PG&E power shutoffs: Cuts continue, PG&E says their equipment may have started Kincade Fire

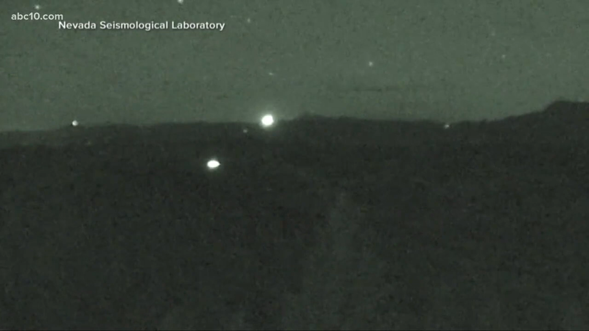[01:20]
Here is a time-lapse video that shows the moment the power goes out by that tower.
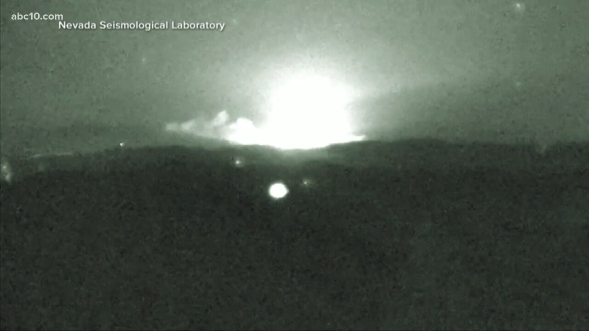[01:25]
Then shortly after, look at that, a larger glow, which could be the start of the Kincaid fire.